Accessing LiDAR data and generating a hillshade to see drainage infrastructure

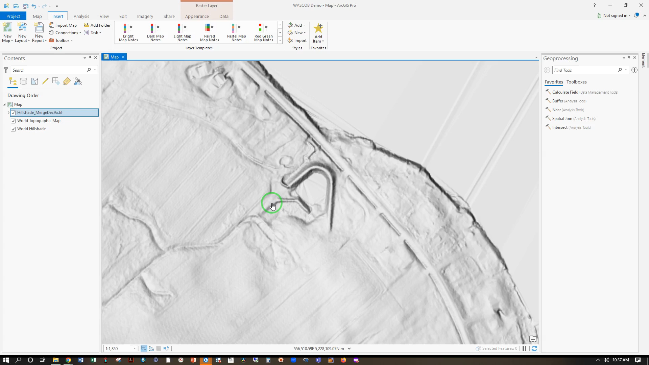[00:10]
We can use LiDAR data to take a look at drainage control infrastructure built in past projects, as long as we understand this is a snapshot in time for the moment when this flight was made. Let's learn how to access these data and display them in ArcGIS Pro and QGIS.
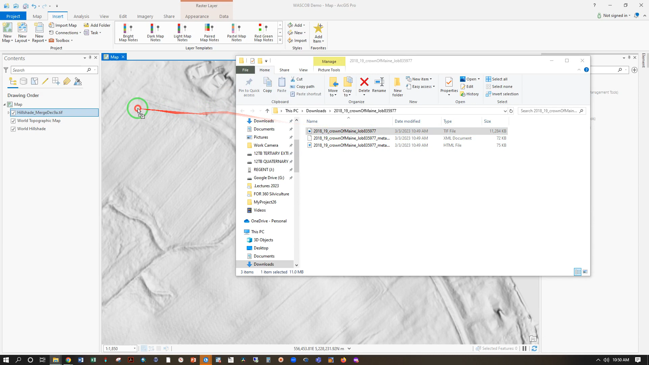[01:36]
And that comes in looking like this,
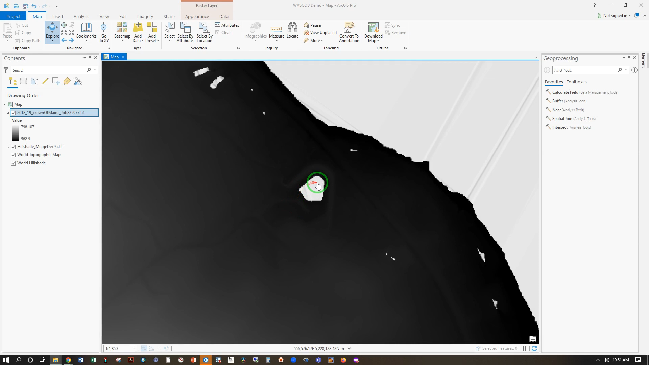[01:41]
with gaps where there's water, and stretched across the range of elevation in the tile that you've downloaded.
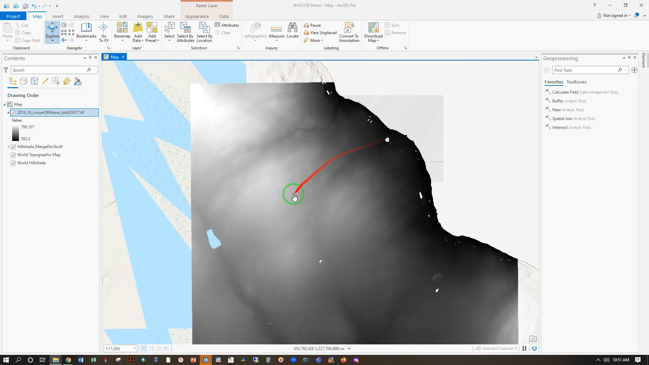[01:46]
To view the data the way that we want it, we're going to go to Analysis, Raster Functions, Raster Functions, Surface, Hill Shade.
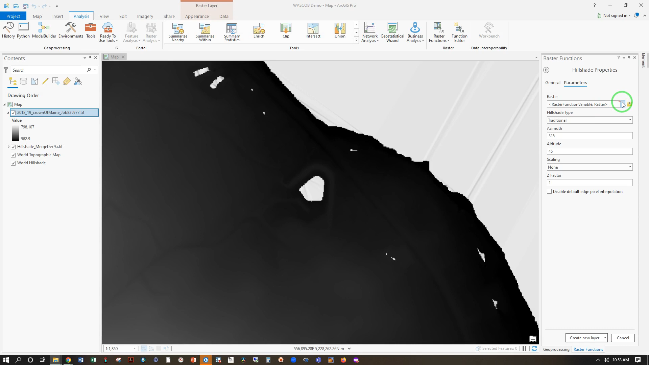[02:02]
First, we need to make sure that the tool is actually pointing at the raster dataset that we want. And now let's see what happens with the traditional type Hill Shade, Create New Layer. That's the traditional Hill Shade output, which is generated by shining an imaginary light down in this direction. So you see this side is bright and this side is in shadow, which gives an intuitive picture of the terrain.
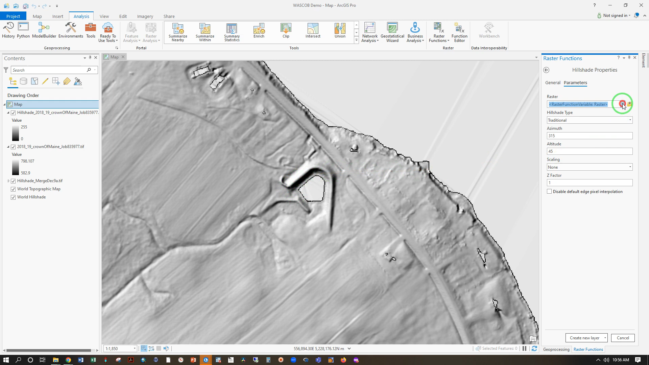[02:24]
But now let's make sure we're pointing at the right dataset again, and change that to multi-directional, which is going to use an algorithm to create a different type of a Hill Shade shining light from many different directions,
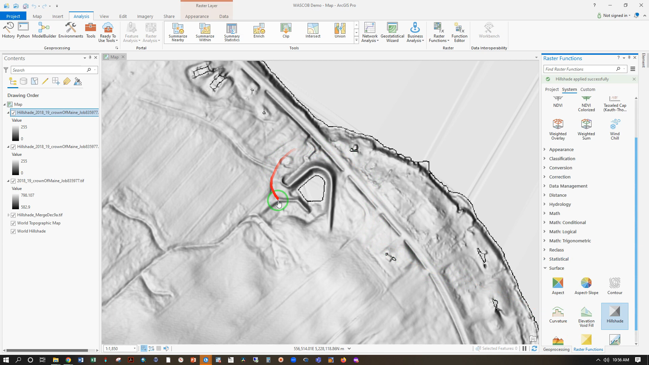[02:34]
which can give a better picture of the terrain.
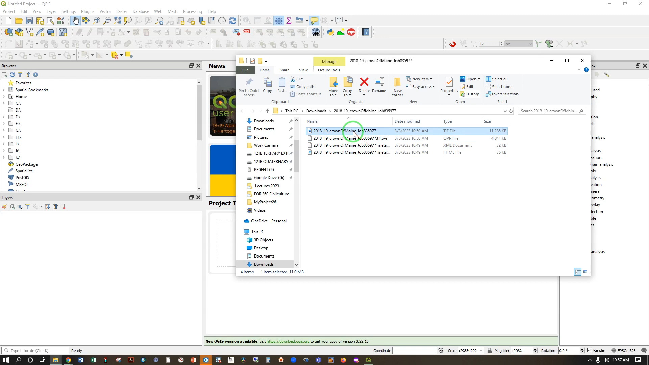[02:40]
And now in a blank QGIS project, we can do the same thing, drag and drop into the Layers panel. And now we're going to access our Processing Toolbox under View Panels
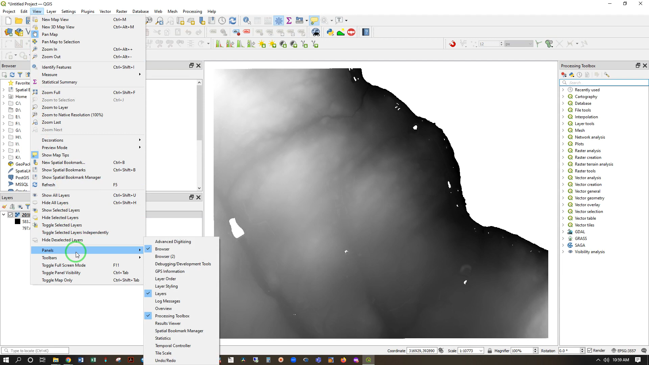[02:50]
Processing Toolbox over here, type in Hill Shade, double-click to open the tool, make sure the tool is pointing at the right dataset, and run.